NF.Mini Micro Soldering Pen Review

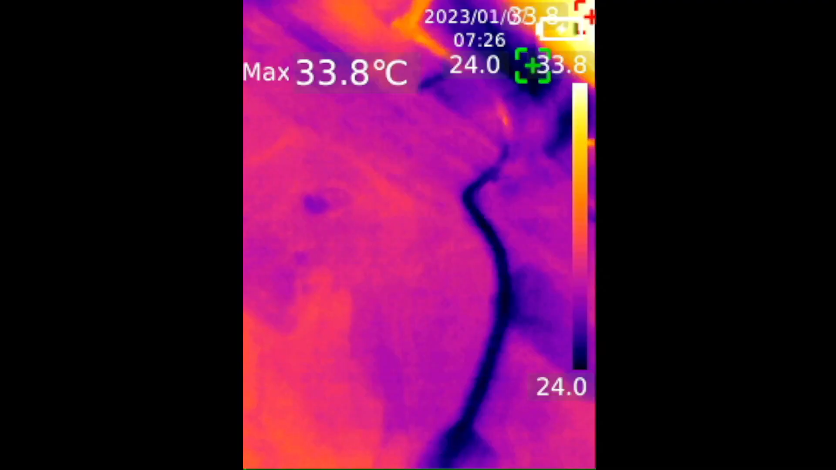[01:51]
On screen: max 33.8°C
And now we're under the thermal camera. And as you can see, as soon as I press the button, the tip just instantly lights up and reaches 150 degrees Celsius almost instantaneously.
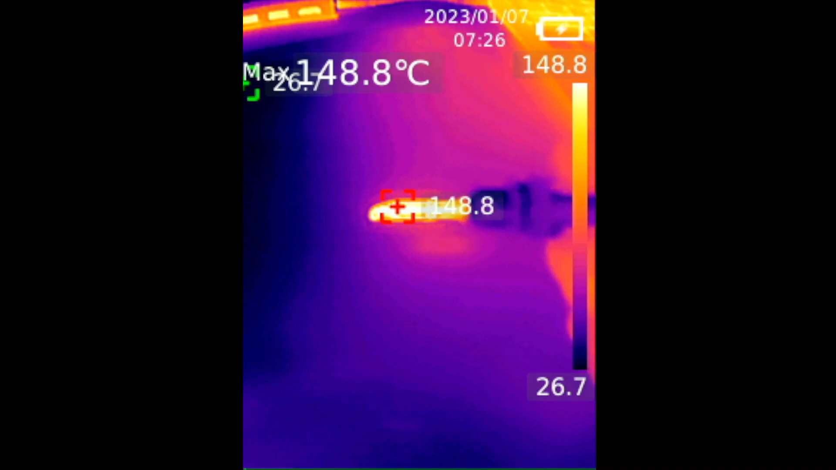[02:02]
On screen: max 148.8°C
In a little bit, I'm going to let go the window of the button and you'll see how fast it'll cool down.
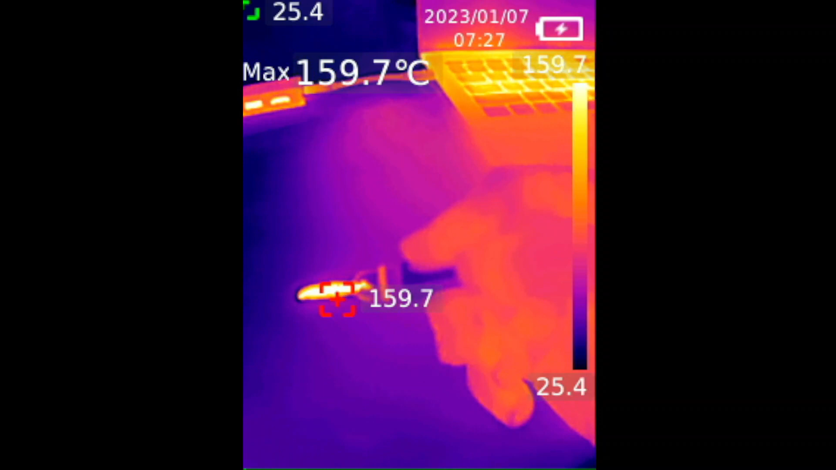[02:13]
On screen: max 159.7°C
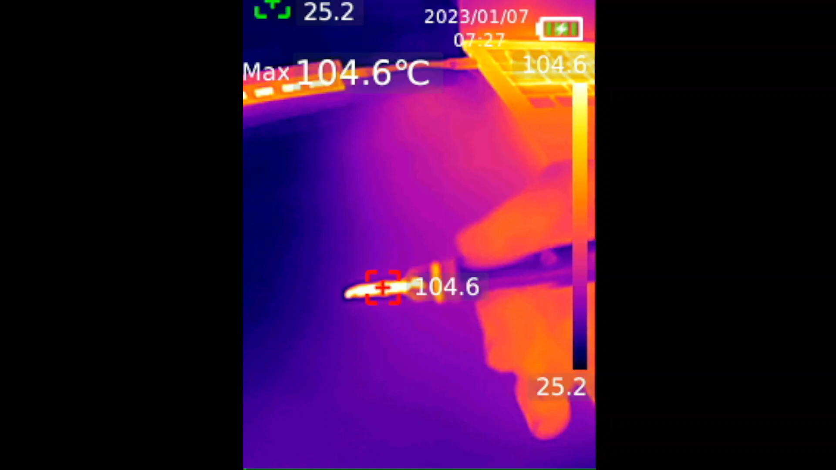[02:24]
On screen: max 104.6°C
And eventually, my USB-C hub is hotter than the iron. So this iron heats up and cools down really fast, which is pretty amazing.